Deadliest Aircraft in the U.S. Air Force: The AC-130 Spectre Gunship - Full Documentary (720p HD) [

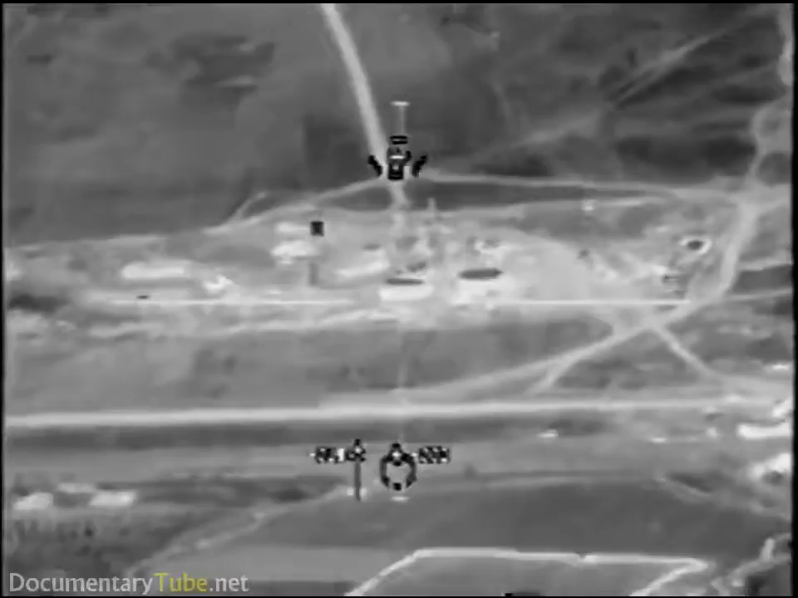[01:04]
Divers in the air. Divers in the air. No lights on yet.
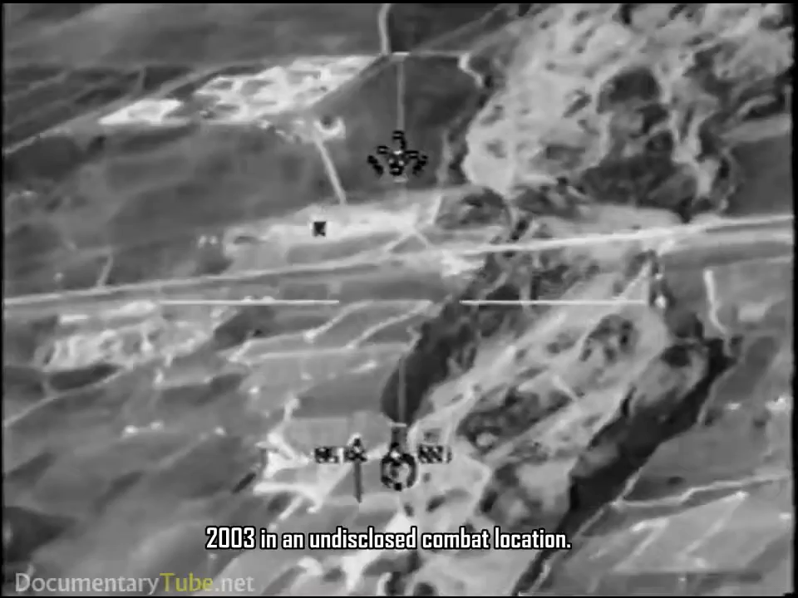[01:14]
Not standing by the sleeve.
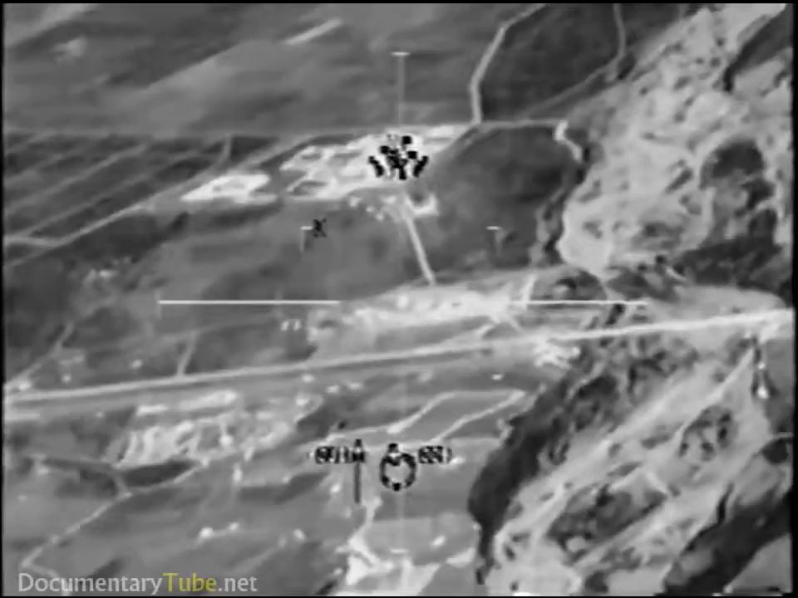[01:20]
Do you? Give you up. H.R. Start on the east side of the road. I headed on the west side of the road.
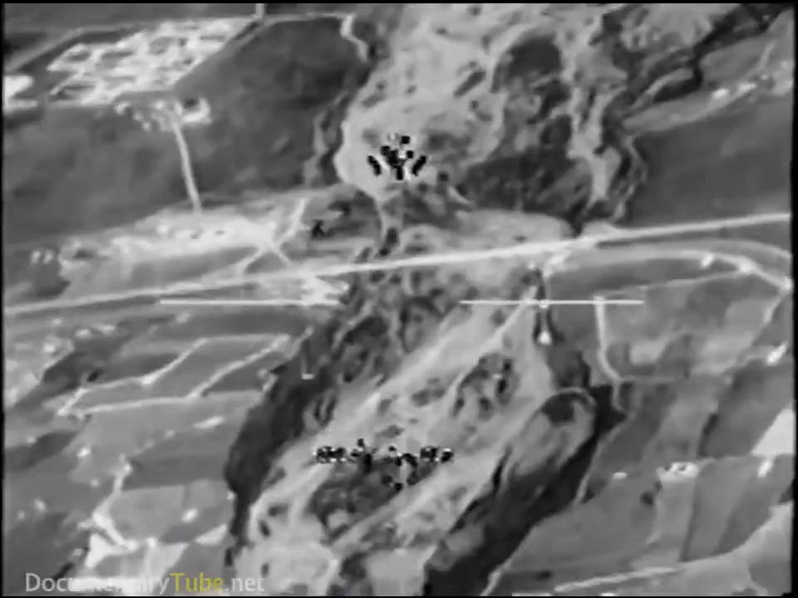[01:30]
Okay, TV's got a couple lights popped on and off.
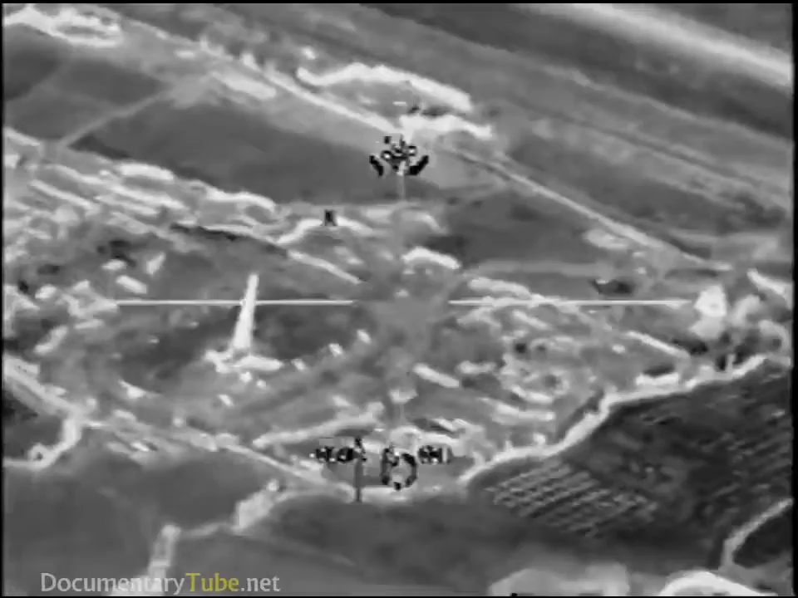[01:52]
Copy six miles, let me know when you see the target area and I'll start the talk on. We see it, start talking.
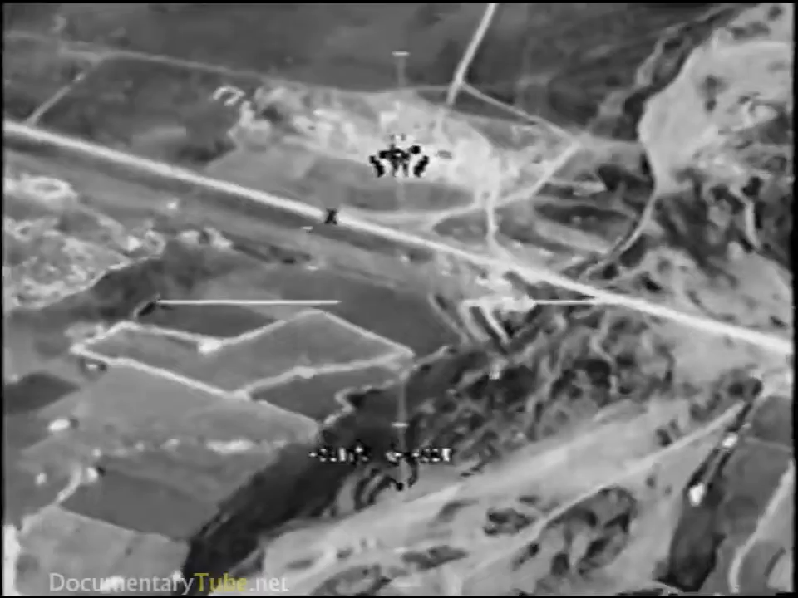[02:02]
Roger that, we're there, start talking. We have two buildings inside. There seems to be a construction yard that a lot of vehicles running.
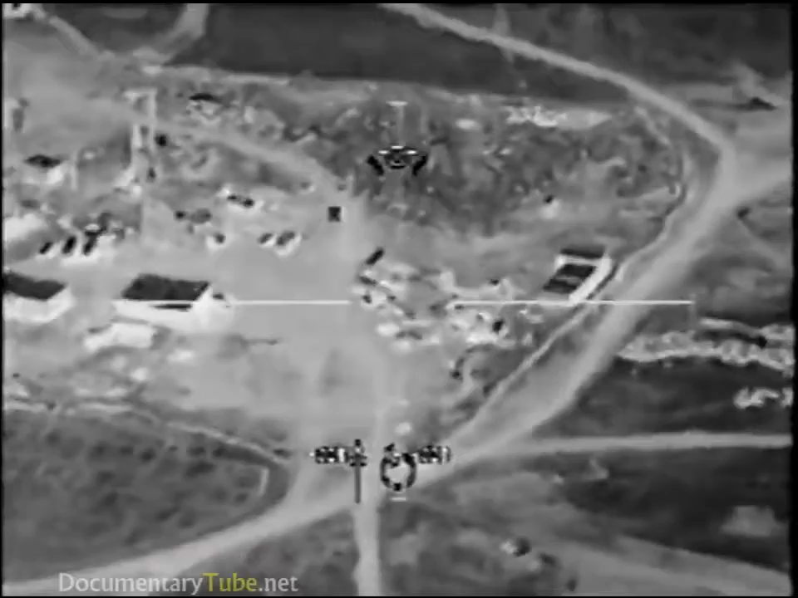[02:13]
Those are the only two buildings in the area, do you see those? Roger that, is it on the east side or the west side of the road?
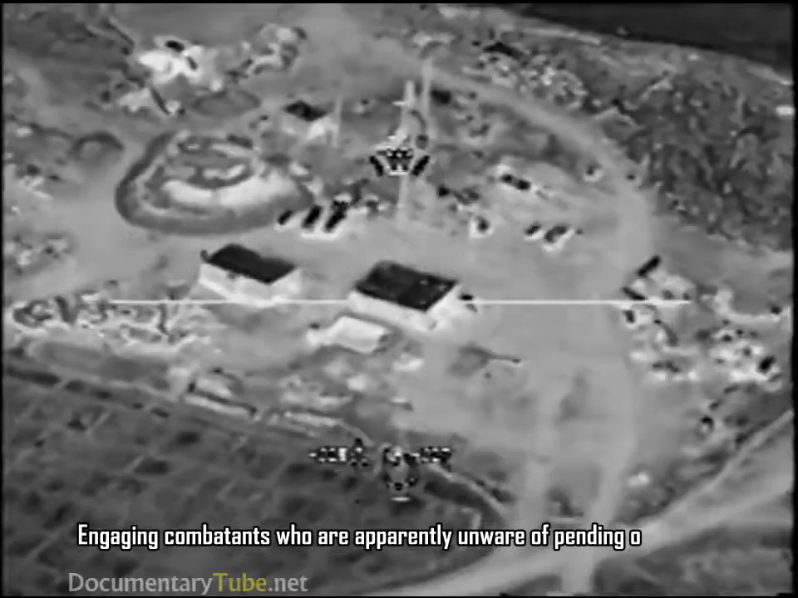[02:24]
On the southeast side of highway 4. Tracking, I got the square building and the rectangle building to the northwest. We have a square building and a rectangle building to the northwest.
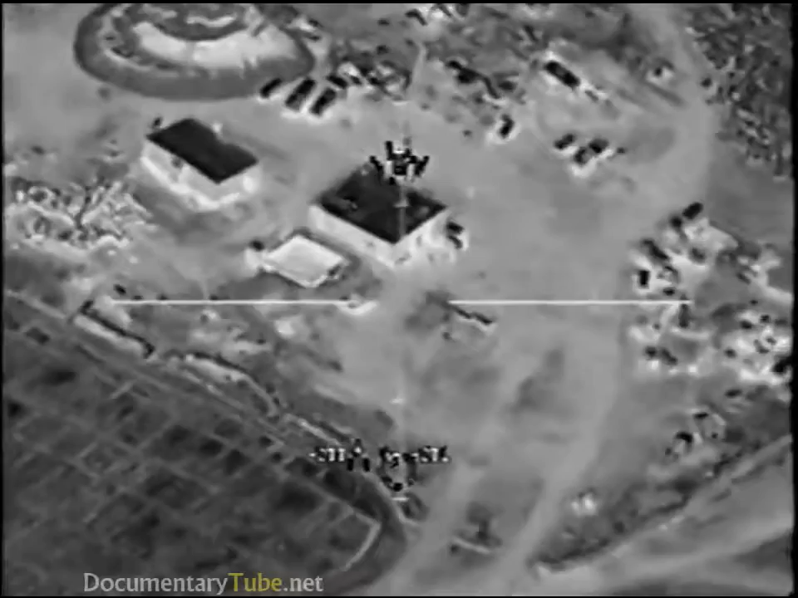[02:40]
And on the big square building there's a square rectangular like holding pot next to it, do you see that?
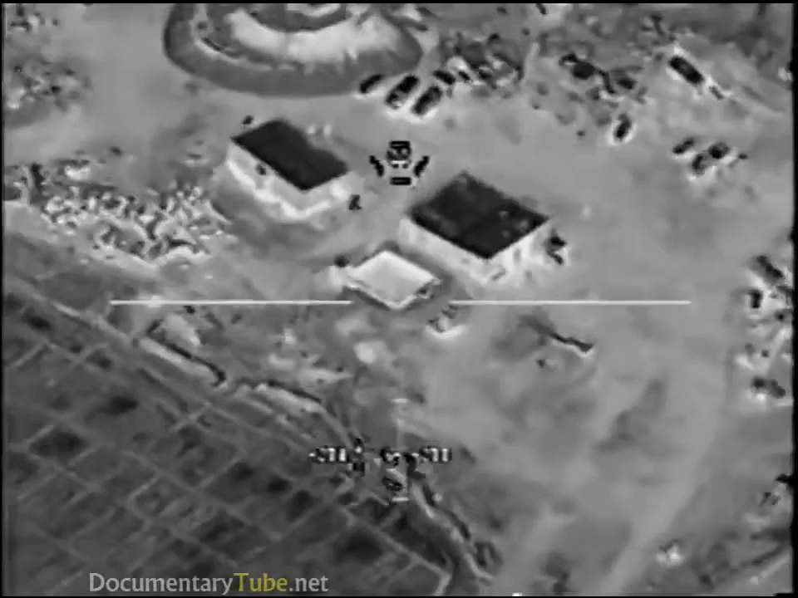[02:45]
Yes, just west of it. It's on the west side.
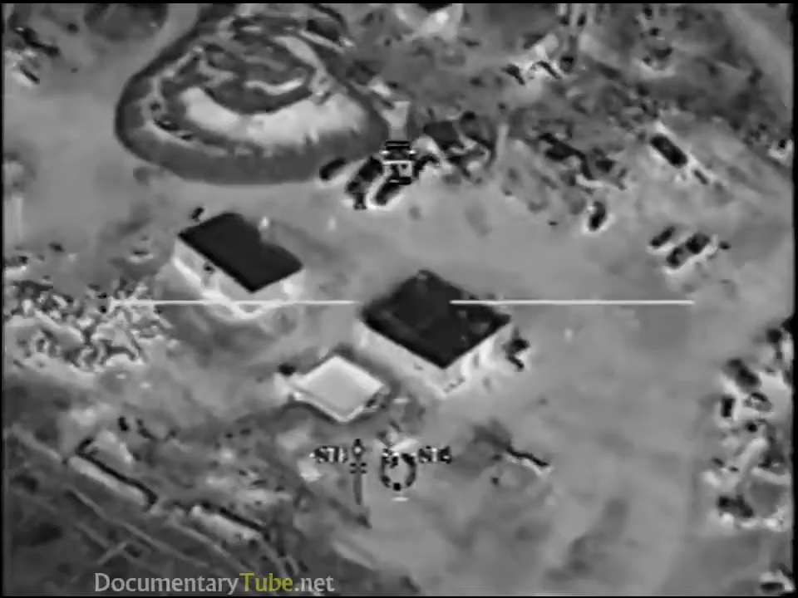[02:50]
I have part of my arrow guides. Okay, give me an AGR.
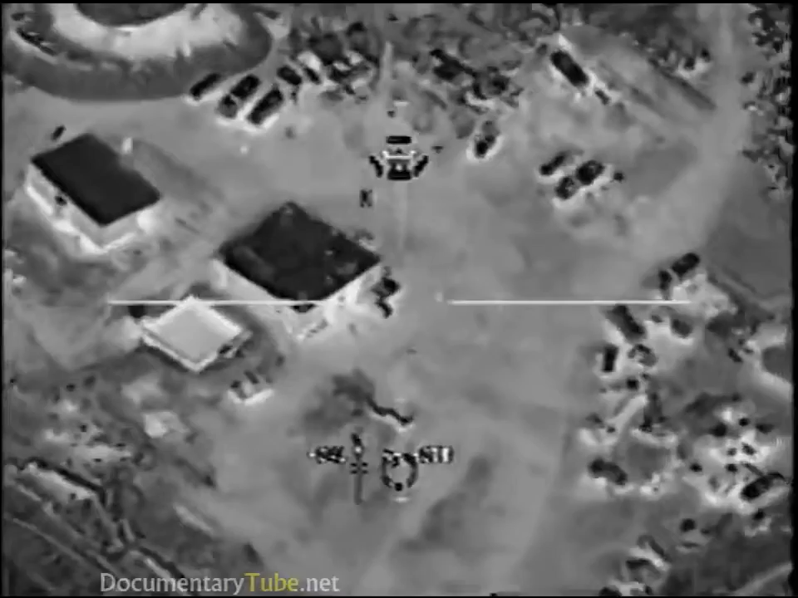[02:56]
So, descend to the crew.
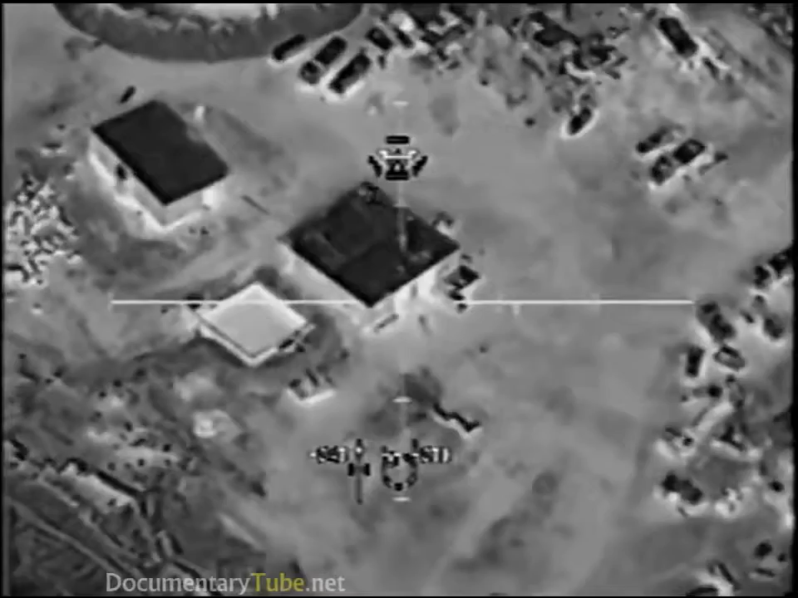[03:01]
I have the light flash across the west side. You do see the rectangular shape building next to it, Greg? Yes, sir. That's affirmative.
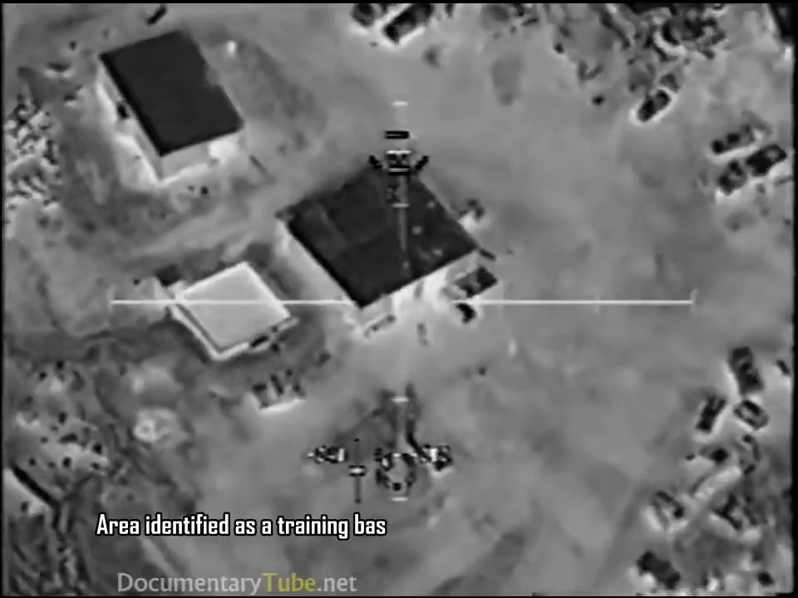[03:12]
This is the mosque. Do not engage the mosque. Roger.
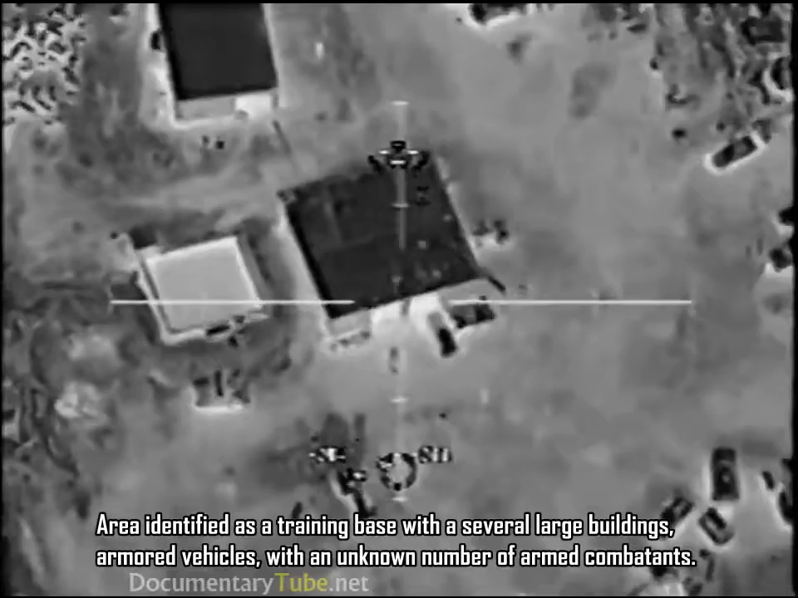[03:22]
The square building is the mosque, or is it the... The rectangle. The rectangle. The building is the mosque. Roger that. Let's go. Roll it in.
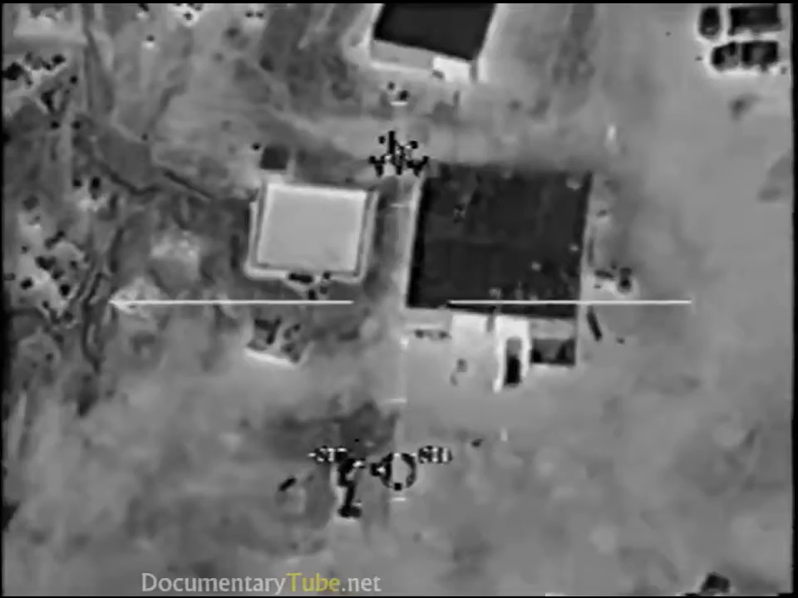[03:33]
Okay, in front of the mosque, there's three vehicles oriented east-west. Do you see those? Yes. If we do. Got a vehicle moving out. One of the vehicles is moving right now.
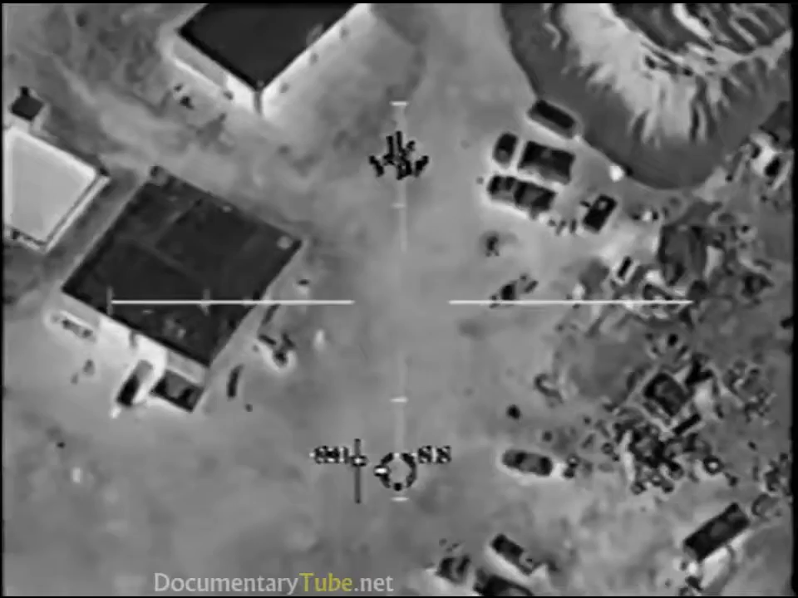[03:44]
Yeah, you are cleared to engage it. Roger. We're good. Cleared to engage. Standby.
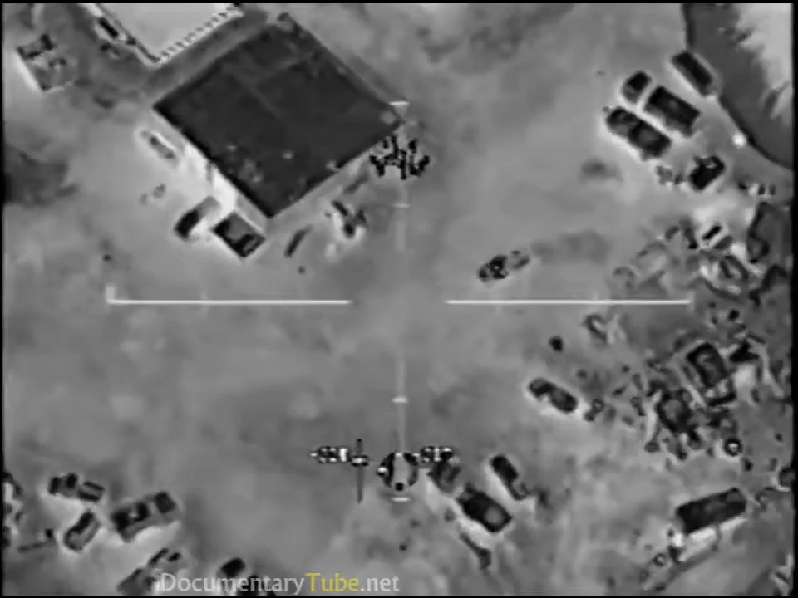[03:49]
Do not engage. Do not engage. Just monitor. Roger. Okay, channel A is good. You can bring it up to channel B.
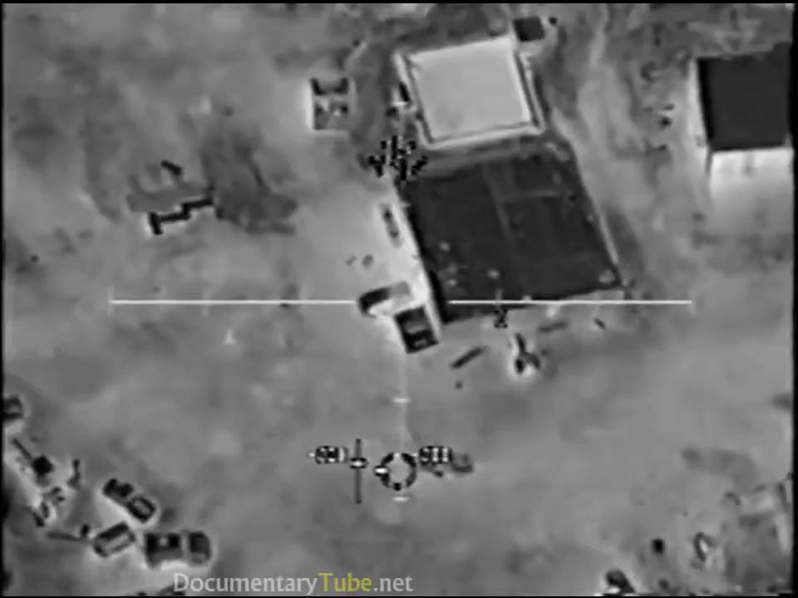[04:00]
Elevation. One, you are now cleared to engage the moving vehicle. New nominals. Clear to... Any personnel around, do you see?
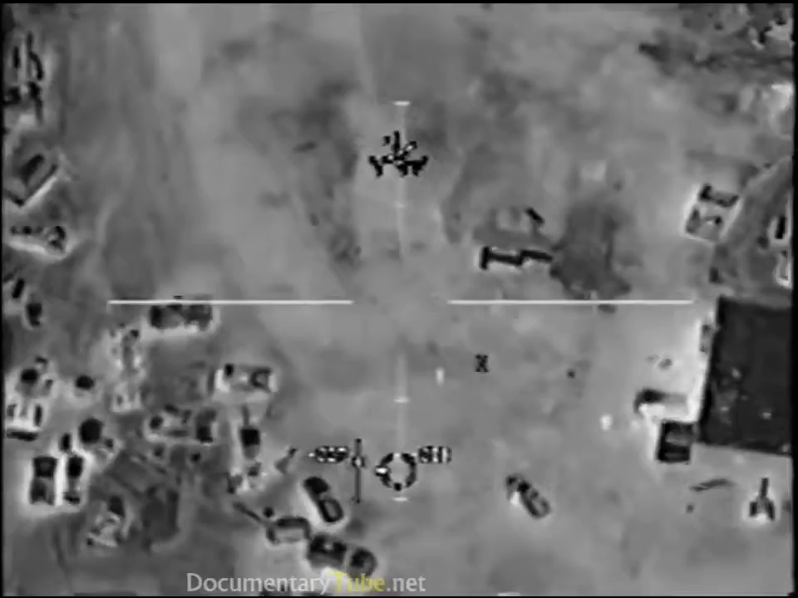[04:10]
Standby. Yes, there are personnel. Clear to engage those also. Affirmative. Still. That for the target we couldn't fire.